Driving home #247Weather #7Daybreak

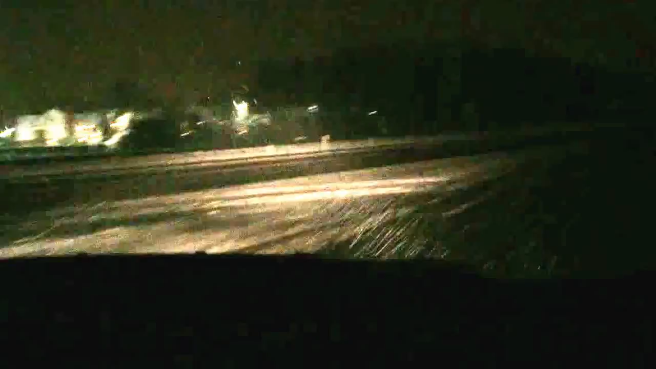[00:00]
We're getting on to Interstate 85 Business right now from a frontage road. And really the road doesn't look bad at the moment but of course right now it's basically raining out. This is Interstate 26 we just got on and this is Spartanburg County where 85 Business and 26 meet. It's slushy. I can feel the tires giving you a little bit of talking to but nothing terrible right? Not too bad.
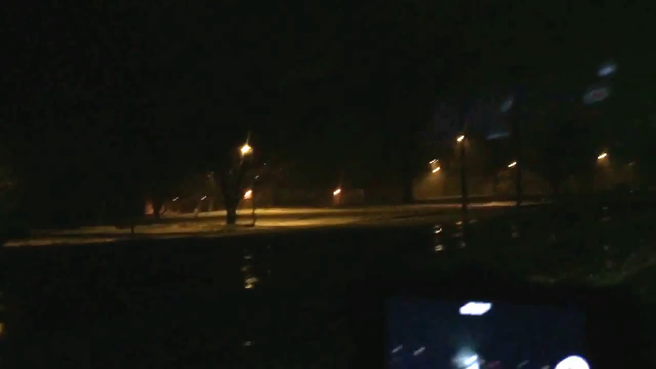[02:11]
I'm going by Roebuck Elementary School here and it's not that bad right on this pavement section but not that steep slush we were running into a little bit higher up on Blackstock. Now these back roads guys are pretty snowy slushy packed and definitely going to be a freezing problem for you tomorrow. So I'm on my street. It's sleety snowy. I'm home. Thank you. You're welcome.